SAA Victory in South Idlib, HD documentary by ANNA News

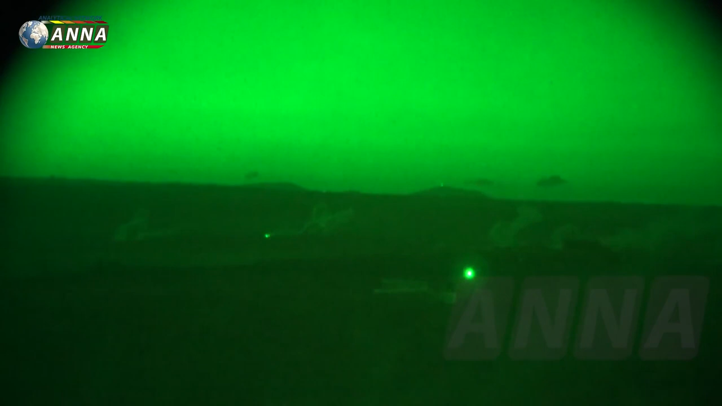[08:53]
Вечерняя атака террористов так и не принесла им никаких результатов.